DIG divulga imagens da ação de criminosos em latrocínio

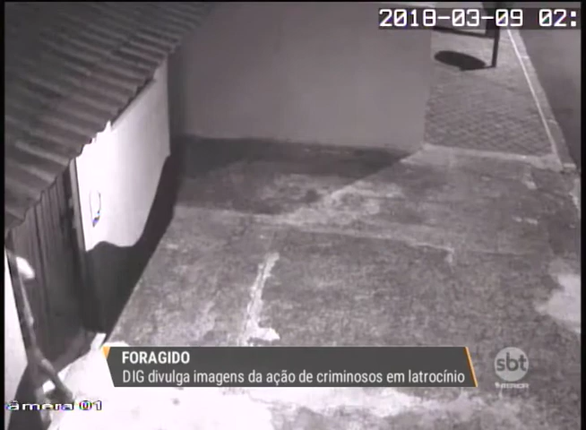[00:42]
Um dos bandidos foi identificado e preso, mas o outro ainda não foi. O suspeito que a polícia procura é o homem que aparece vestindo uma calça.
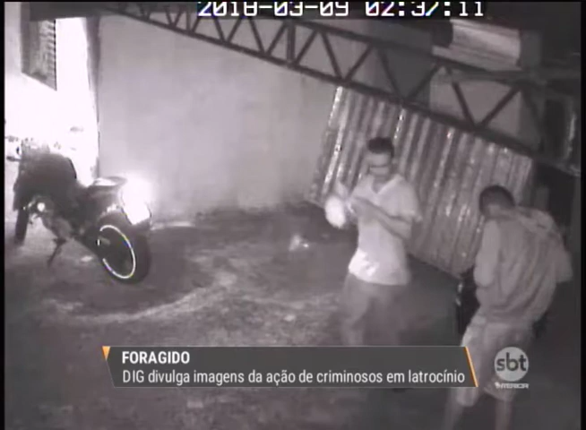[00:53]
Segundo a polícia e conforme as imagens mostram, o suspeito provavelmente conhecia a vítima.